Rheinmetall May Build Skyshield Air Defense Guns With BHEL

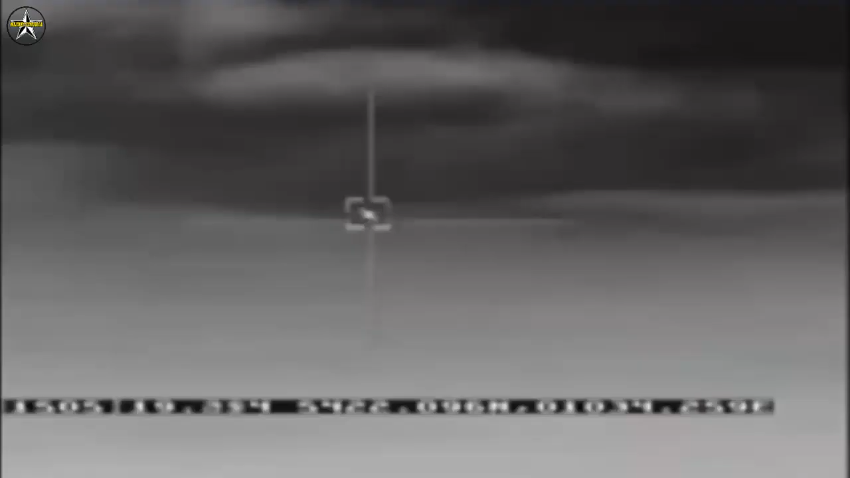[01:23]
The weapons system consists of two Orlikon 35mm revolver cannons with a rate of fire of 1,000 rounds per minute,
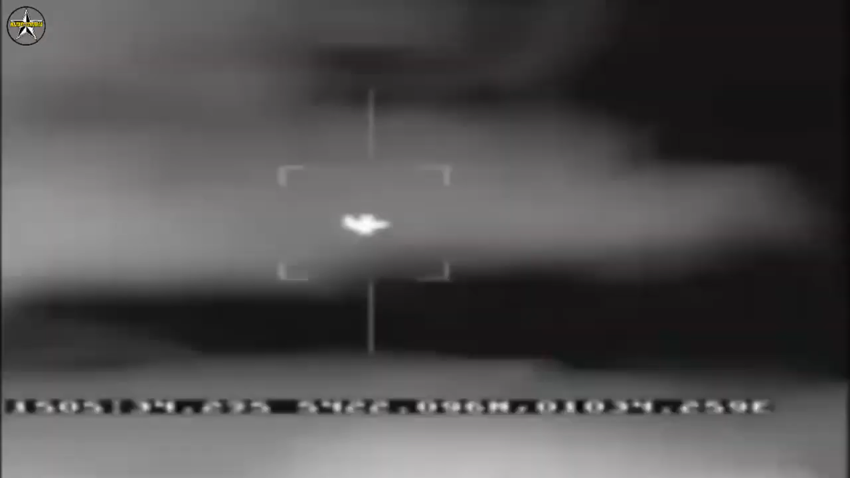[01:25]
a fire control system made up of a sensor unit and a detached command post.